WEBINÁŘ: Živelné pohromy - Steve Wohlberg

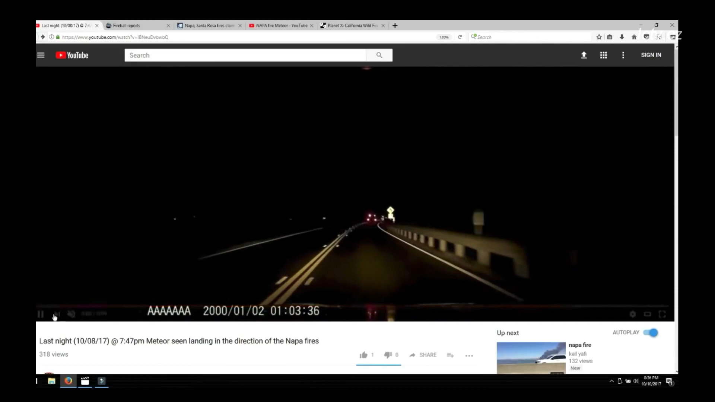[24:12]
Kdo ví, ale bez ohledu na to, je tato věc blízko země. Můžete to vidět tady znovu, je tu jeden ocas a zaletuje zapevninu, což znamená, že předmět je nízko a padá k zemi. Všechna znamení svědčí o meteoritu. Dokonce jsem pro vás, přátelé, vystřihel toto video, abyste viděli tenhle detail. Sledujte jej a znovu.